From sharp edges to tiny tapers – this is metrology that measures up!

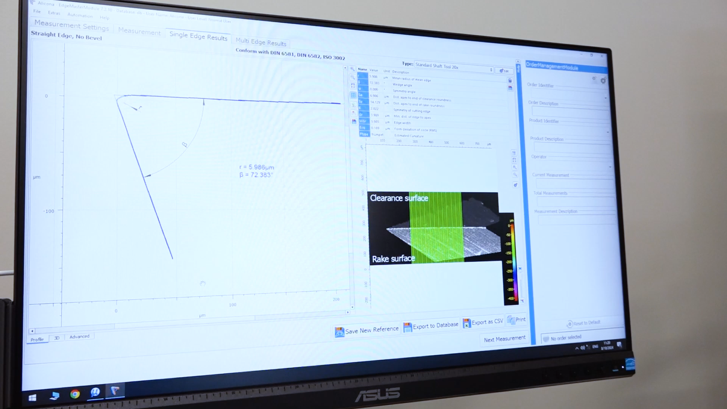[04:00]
and here is a cool 3D data set of that cutting edge.
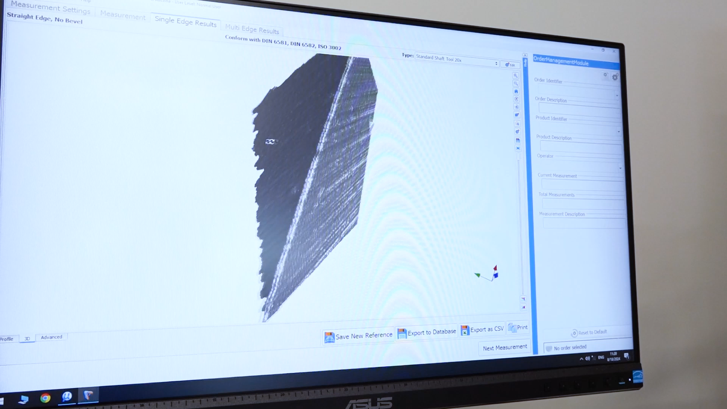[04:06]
As you can see, again, we have that high resolution where even the grind marks are visible,
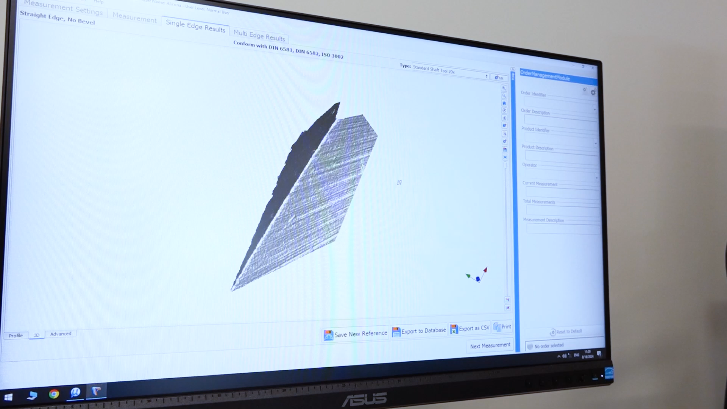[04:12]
and if you want to compare this with another cutting edge, it's completely possible.